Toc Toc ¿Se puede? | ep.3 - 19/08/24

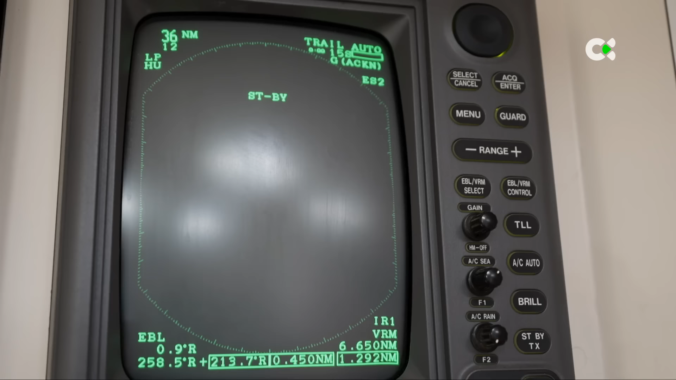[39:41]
Tenemos un equipo de radar que nos dice en qué posición estamos.